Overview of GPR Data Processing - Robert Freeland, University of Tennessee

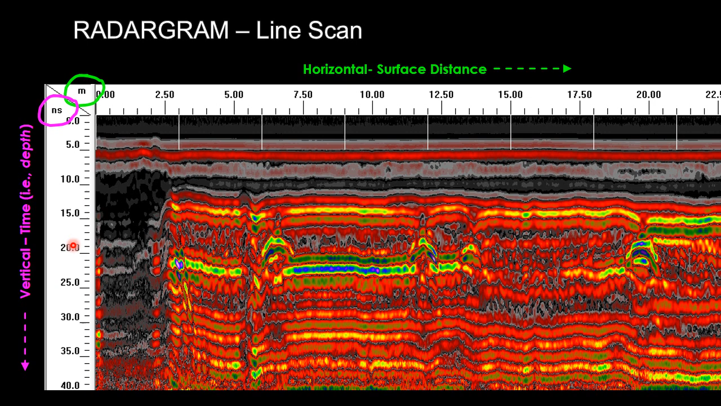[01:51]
It is in units of meters or feet. The vertical distance is time which relates to depth. Typically this is nanoseconds.
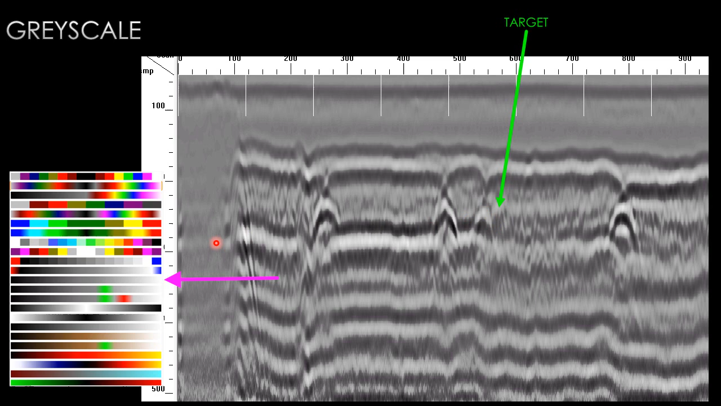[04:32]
This is the reason why sometimes you change your color scale. Sometimes you use a different color scale you can see things differently. And so by going to grayscale I was able to see this fourth hyperbola. I barely caught the edge of this drain tile going over it. One of the first things that a bystander will do when you show them a target in the radar ground they'll say well how deep is that? Well coming over here you say 20 nanoseconds. It doesn't mean much and so they want to know it in feet or in meters. So what has to be done is you have to synchronize or
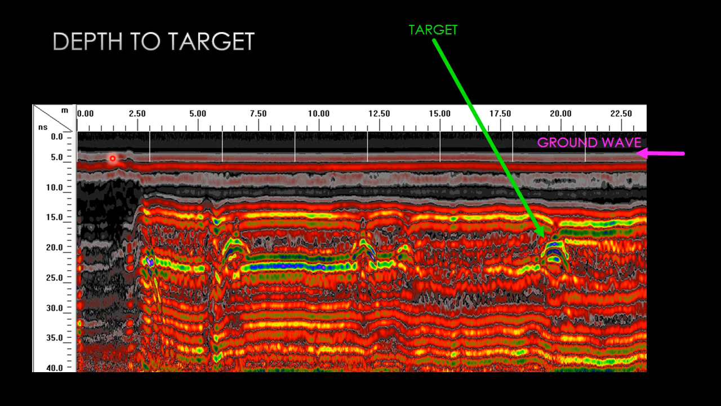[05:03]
set the top of the ground wave to zero nanoseconds. So you have to subtract out this about three nanoseconds here. This is done by the function auto peak. You simply look at one of the waveforms.
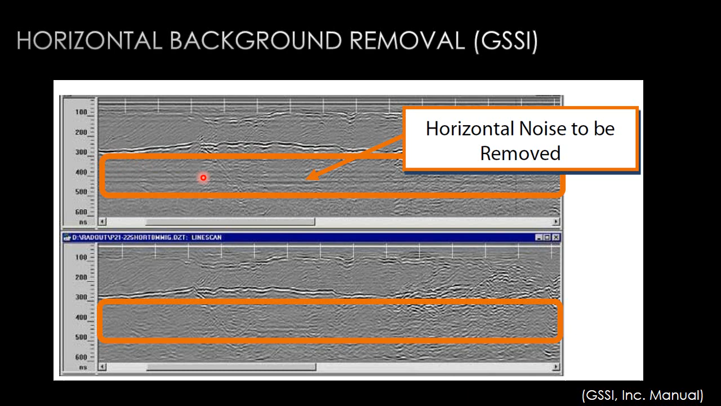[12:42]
You know, it makes you simply pass it through a high pass filter such that anything low, very low frequency at this depth is eliminated. And it's, uh, so you eliminate the, the, the, this, this banding effect here. Migration. The hyperbolas that we saw the drain pipes. Uh, if we want to collapse those hyperbolas into a round dot to make it into a pseudo image, uh, for interpretation. Uh, you do use a process called migration. Here, this one migration, they, they fitted it to this one hyperbola at a certain depth with a certain dielectric,
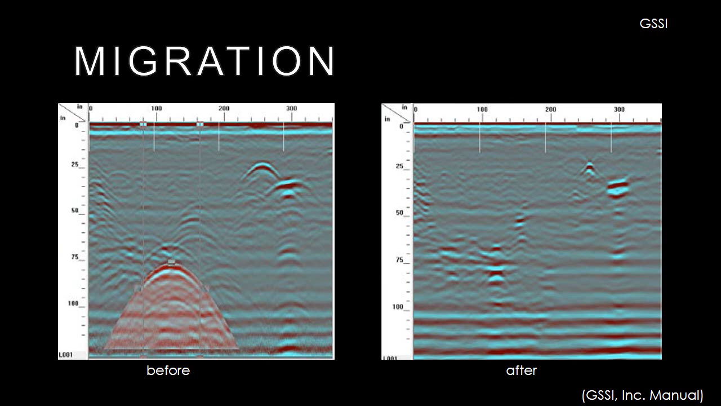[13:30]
However, the other hyperbolas at different shapes of different sizes of different dielectrics, it did not do as well a job. And so if you have multiple hyperbolas, different sizes, different shapes, different depths, different dielectrics, then you use a variable migration. We use a single migration process is if you have the same size hyperbola at the same depth, the same dielectric, and you get that whenever you're using wire mesh or rebar. And so that you use a single, uh, migration process there. Why use migration at all?